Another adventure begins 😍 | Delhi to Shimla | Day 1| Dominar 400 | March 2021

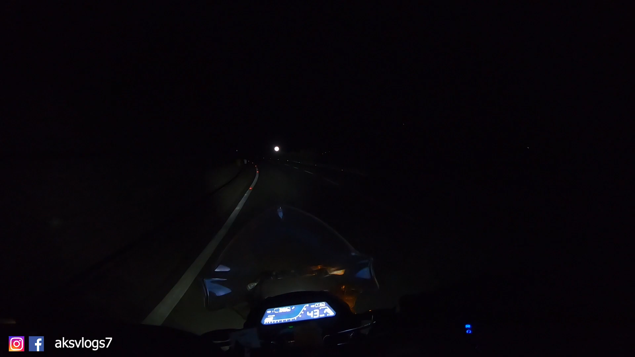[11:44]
जाने के लिए और अंदेरा पूरी तरीके से हो चुका है कुछ भी नहीं दिख रहा है यहां से
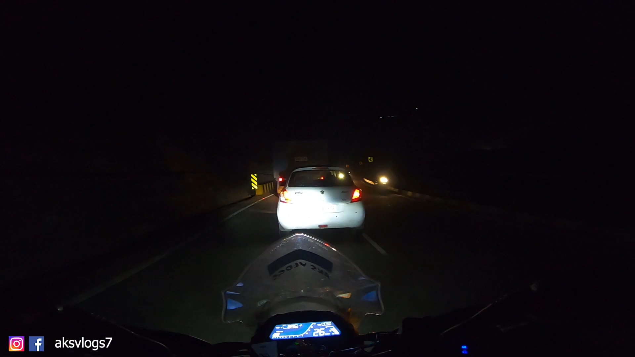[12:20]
दिमाग का दही है क्योंकि अगर होटल बुक रहता है पहले से तो पता रहता है कि चलो वहां पर जा
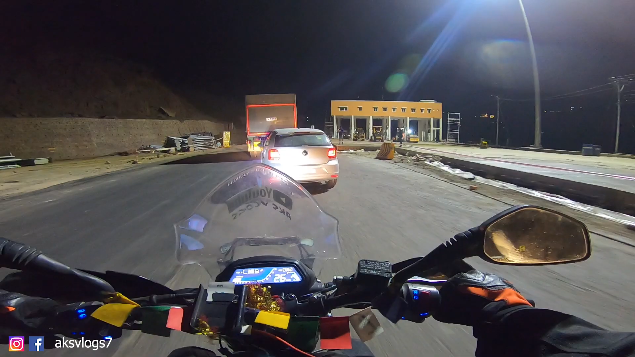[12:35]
जालते मैं खुद देख रहा हूं कंस्ट्रक्शन का काम चालू है पता नहीं कब ख़़म होगा
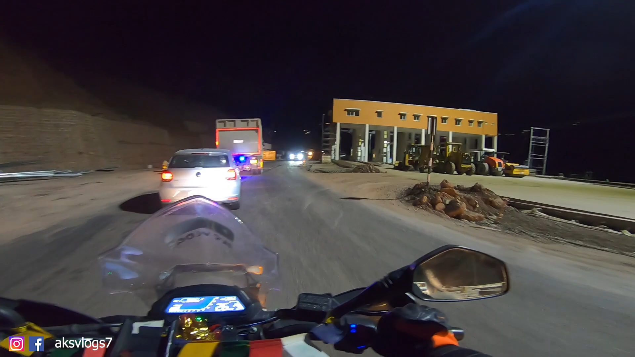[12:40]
रोड बना नहीं है लेकिन टोल प्लाज आ पहले बन गया देख लो मुझे लगता है रोड बनाने चे पहले चालू भी कर देंगे इसको
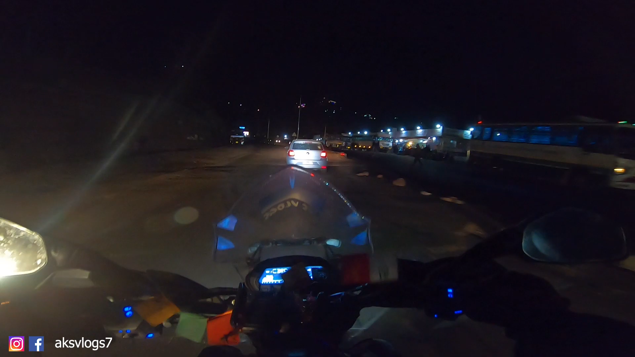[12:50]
अगर आपको कसाली जाना है तो कसाली जाने के लिए रस्ता यहां से कटता है यह आगे से कटता है एंड दिस ग्यानी का धाबा इस
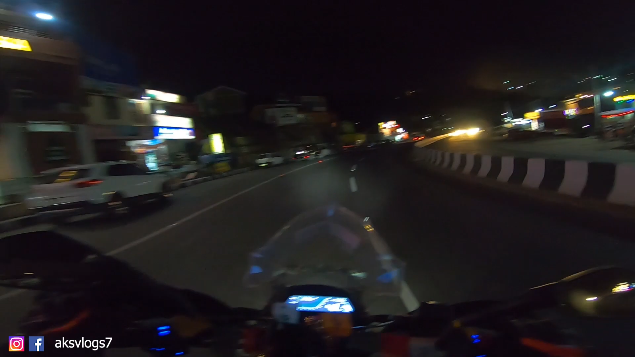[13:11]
अमेजिंग यहां पर आप खाना खा सकते हो बहुत अच्छा खाना मिलता है यहां से रस्ता कटता है कसाली के लिए यह वहला रस्ता है अंदर जो जा रहा है यह कसाली जाता है सीधा